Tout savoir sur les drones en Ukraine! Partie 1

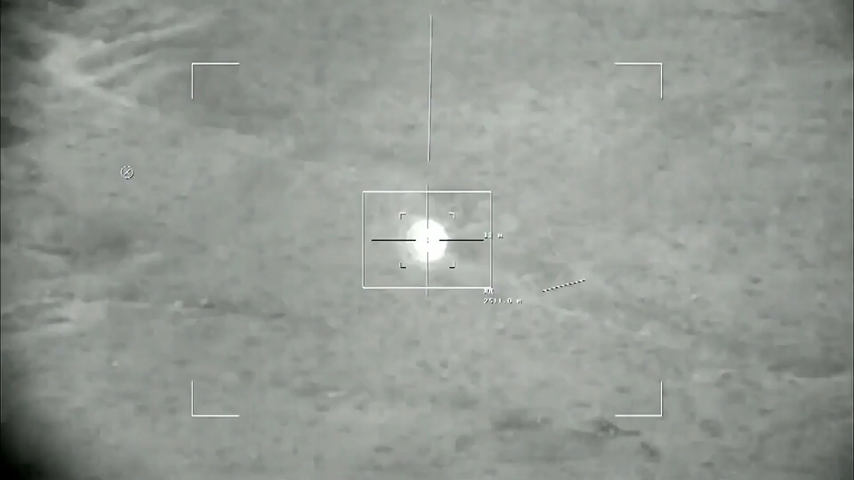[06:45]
Il peut mettre en œuvre divers types d'armement allant de la simple bombe au missile anti-char Cornet ou Vikr grâce à un télémètre et désignateur laser.